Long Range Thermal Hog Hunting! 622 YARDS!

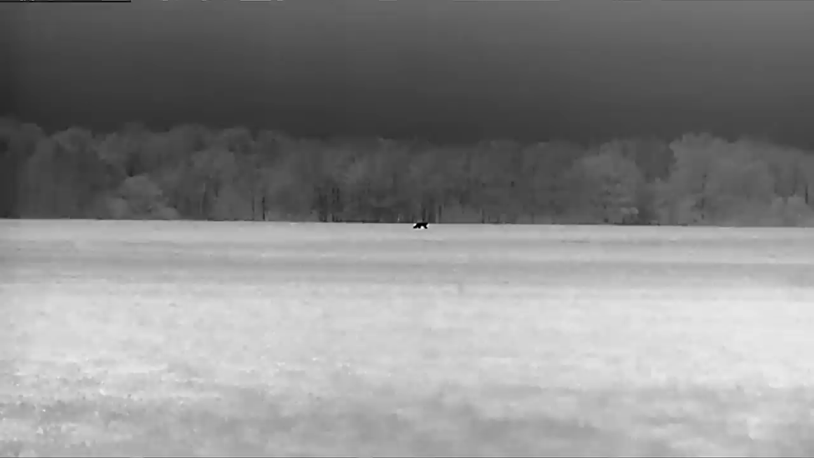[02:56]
So we were checking it out at the deer at 488 as well, and you can see the deer even at 18 magnification. Yeah, and I was really blown away at how crisp the images on this yes.
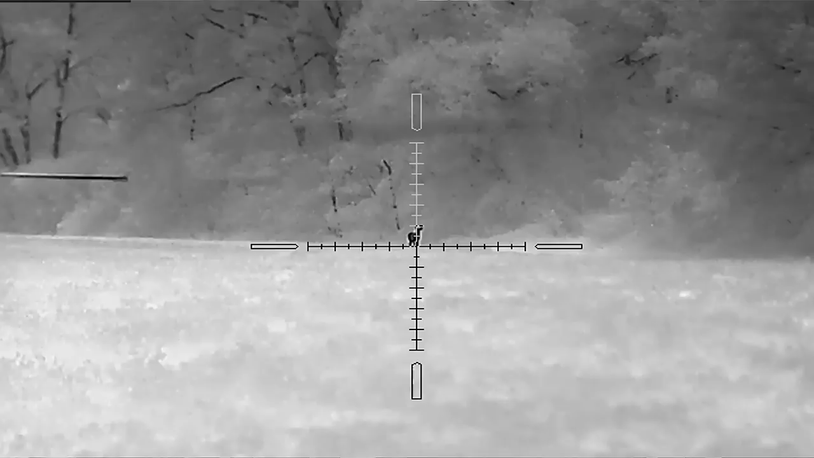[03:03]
thing looks, and this records video, yep. which is great. That really helps us out.
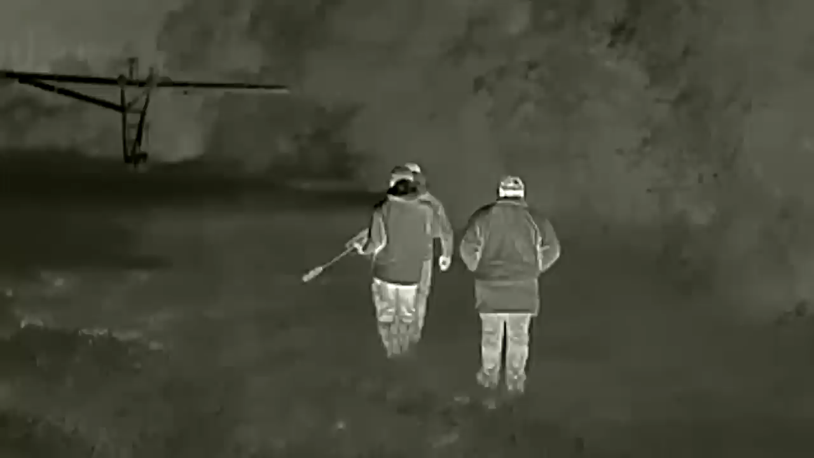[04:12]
He told us where to go. So we just kind of went over there,
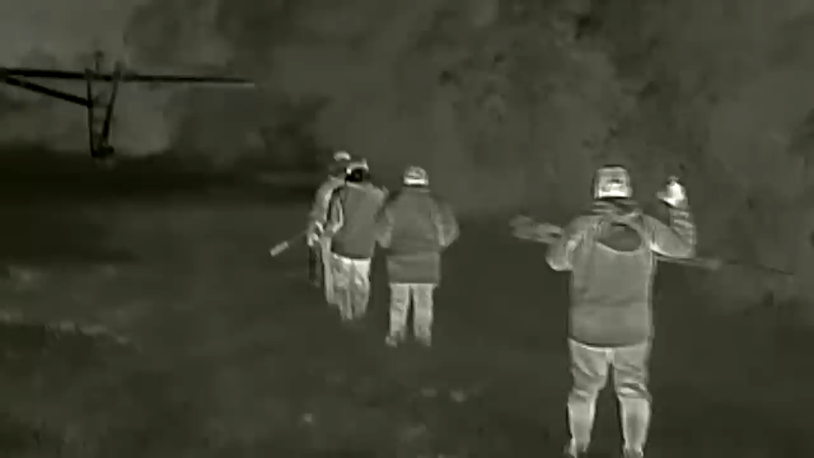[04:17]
started glassing around a little bit with some of the handheld thermals to kind of look, see if we could see anything. We did see a lot of deer, but unfortunately can't shoot deer at night.
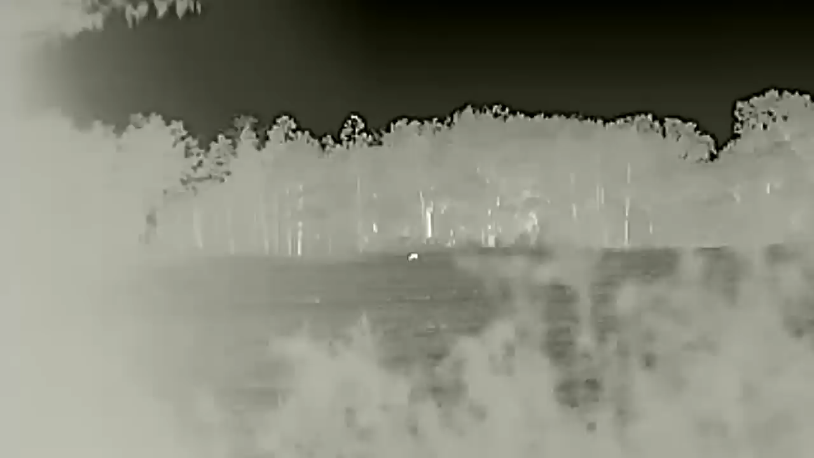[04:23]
But we got out to the edge of the field, and sure enough,
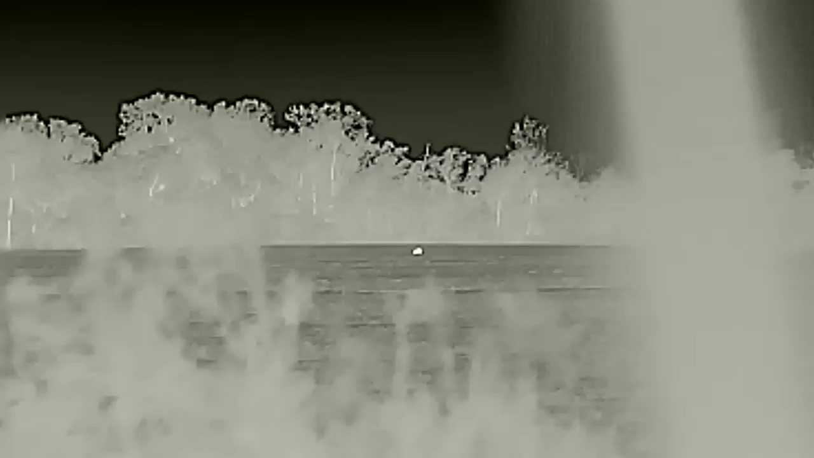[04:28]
we knew by the heat signature that it was definitely a hog. And that's also why it's very important to have a good thermal, Oscar. Yep, for sure.